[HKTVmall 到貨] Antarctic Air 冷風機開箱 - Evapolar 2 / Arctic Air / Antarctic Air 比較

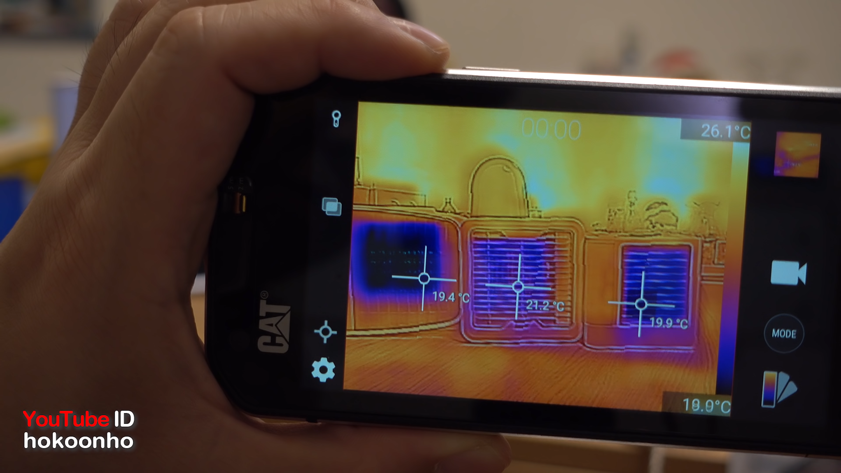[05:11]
5kmh溫度是22度你看到它出風的範圍是比Everpolar小一級